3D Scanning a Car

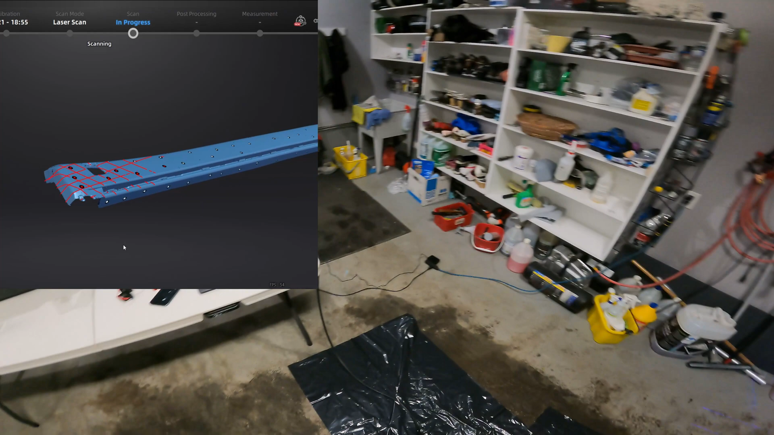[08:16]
remaining edges on the side skirt the issue here was I didn't put any
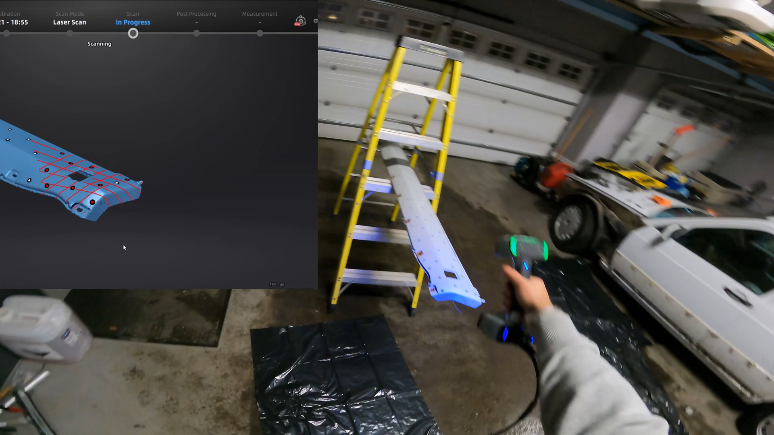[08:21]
markers on top of the side skirt you can put markers on after
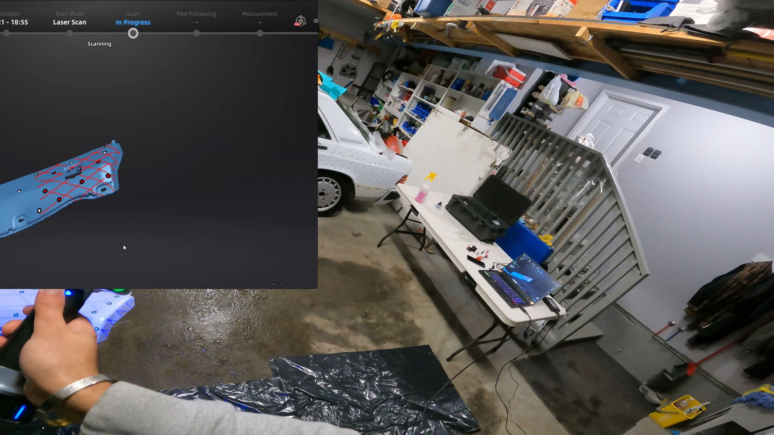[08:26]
the fact that you've scanned the all the marker positions it just it doesn't